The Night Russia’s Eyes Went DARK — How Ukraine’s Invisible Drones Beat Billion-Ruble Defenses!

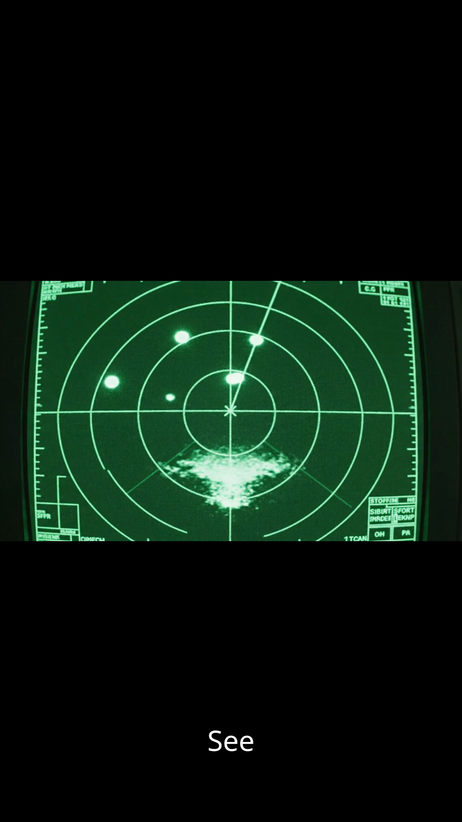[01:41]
Sea reflections created ghost targets below each drone. Target acquired. 2,000 meters and closing. Scramble defense immediately.